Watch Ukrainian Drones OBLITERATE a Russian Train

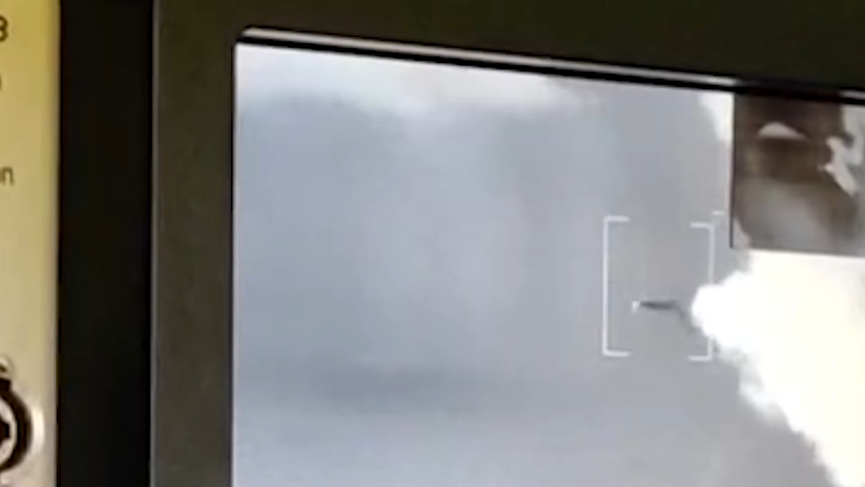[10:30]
The moment those launch plumes appeared, white smoke visible 30 kilometers away, both Lodons dove to the Adar River Valley.
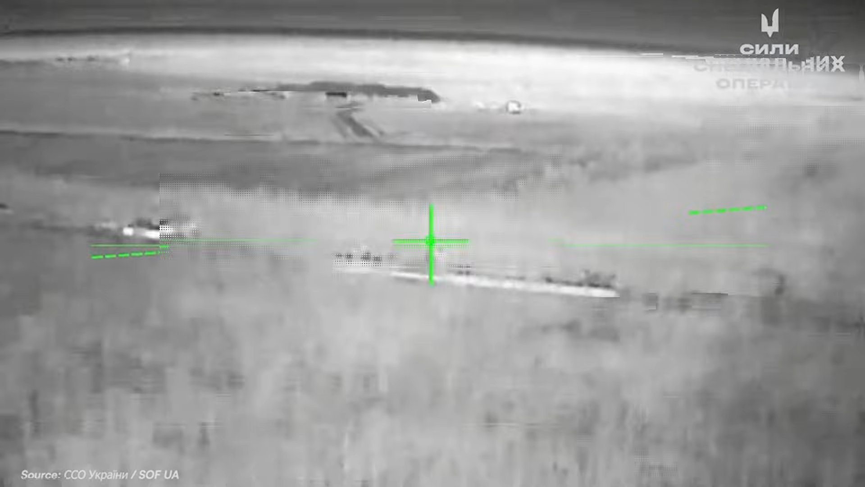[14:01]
Then 5, resolution fell from clear 1080p to pixelated 480p.
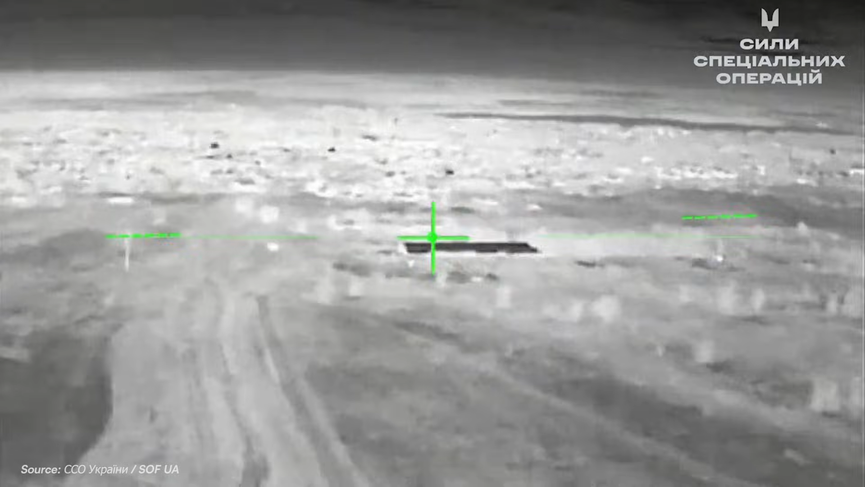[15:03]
The operators could see the depot through the static, and more importantly, they could see the train.
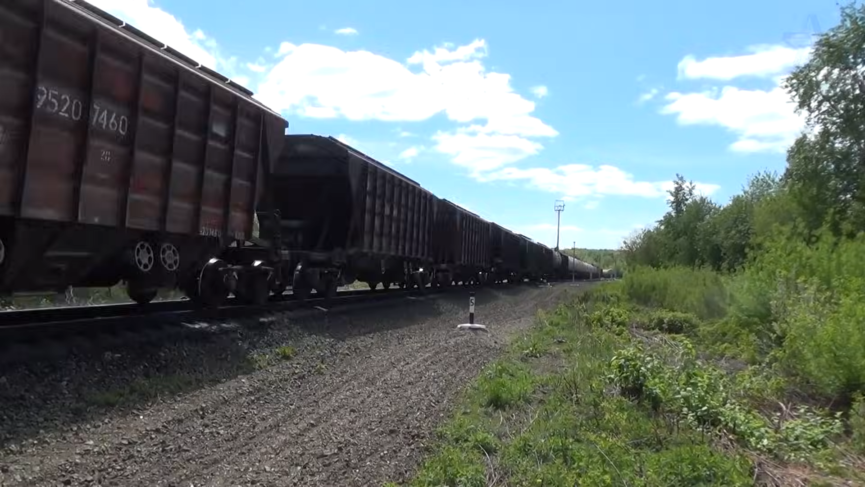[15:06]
Through thermal cameras, Dovzansk depot glowed like a city at night.
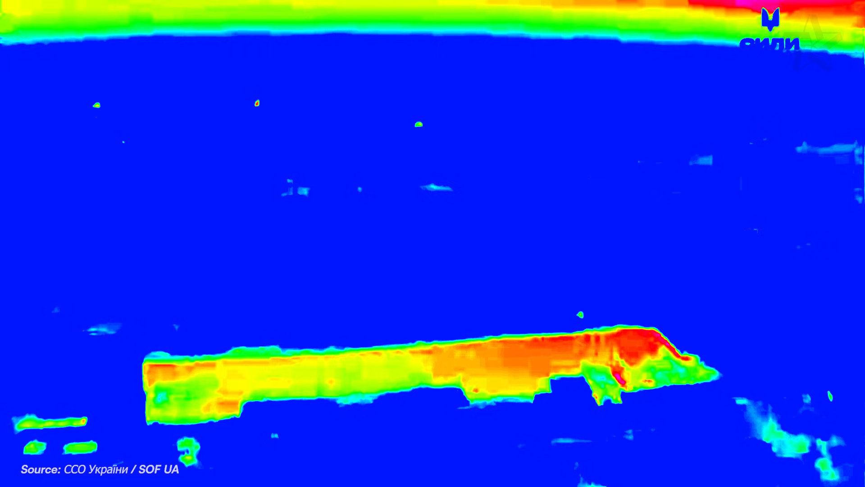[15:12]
Metal holds heat differently than earth or concrete.
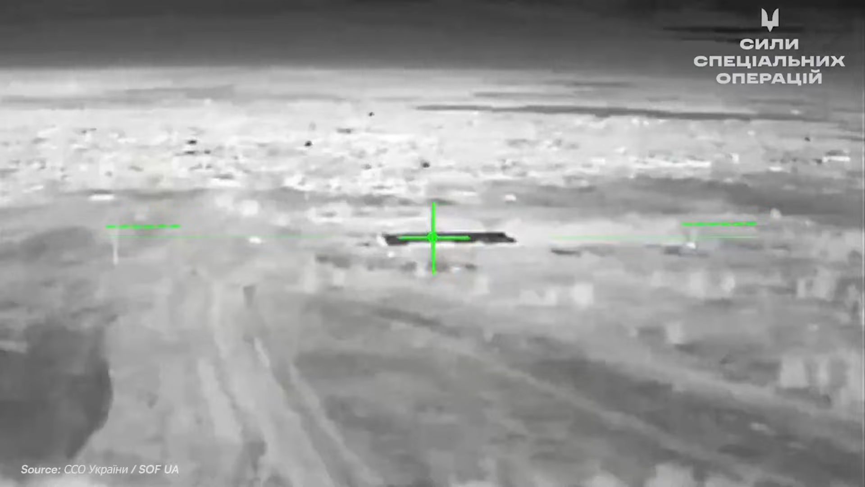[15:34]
The video showed a stuttering slideshow. Depot, static, depot, static. But enough to maintain alignment. Three degrees left to the center on the tanker formation.
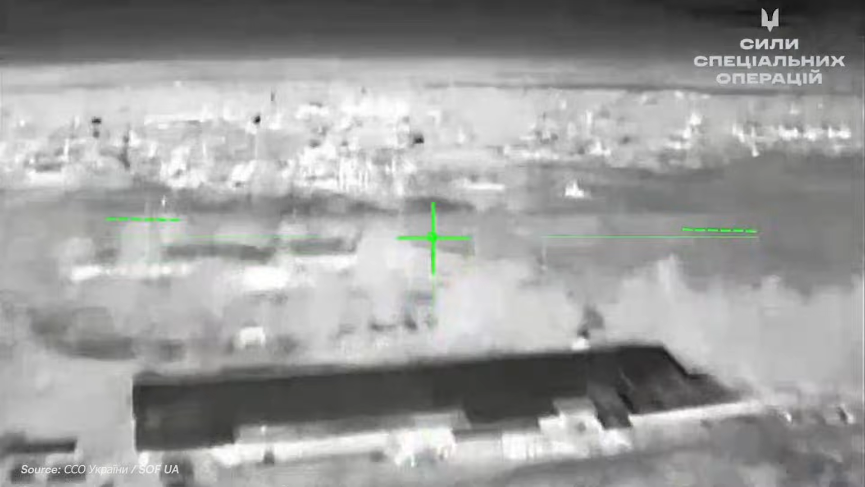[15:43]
Altitude down to 300 meters. The Zytel operator showed the video link signature on his spectrum analyzer.
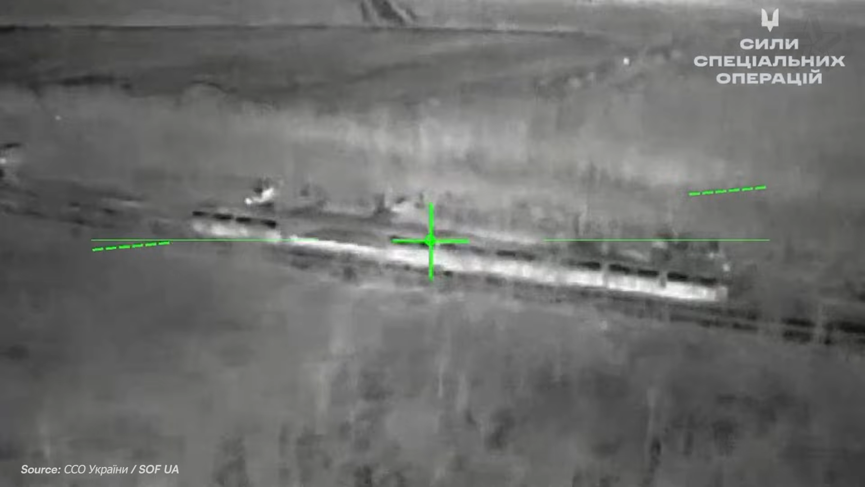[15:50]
Frequency hopping across the 5.8 gigahertz band.
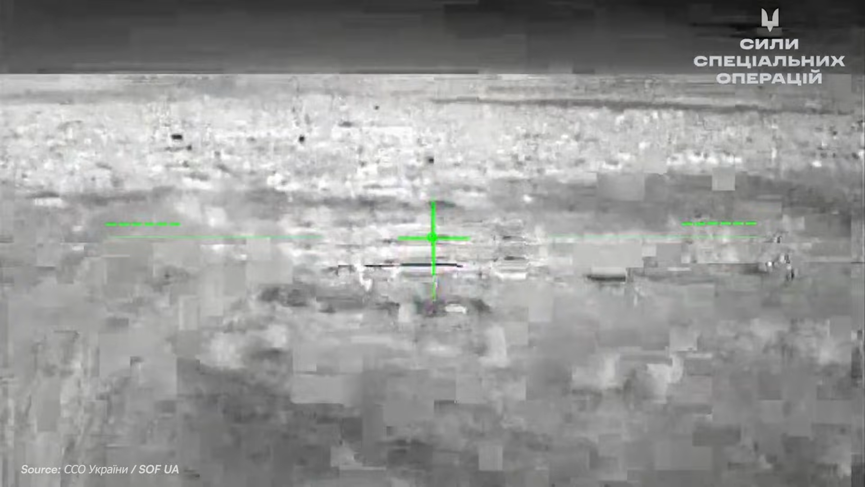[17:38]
needed a clear thermal picture to identify the depot's fuel storage building through the smoke and flames.
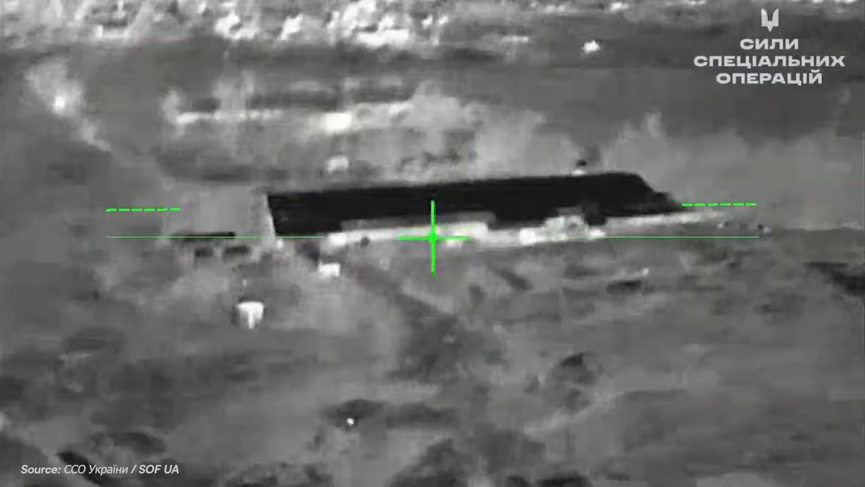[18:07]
The drone entered terminal dive from 400 meters.